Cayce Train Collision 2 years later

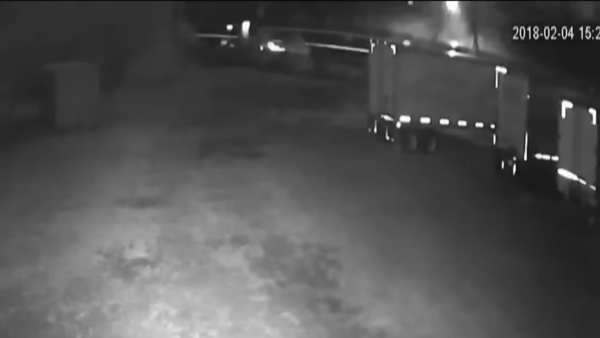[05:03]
The Amtrak slammed into the CSX 27 seconds after 2.27 AM.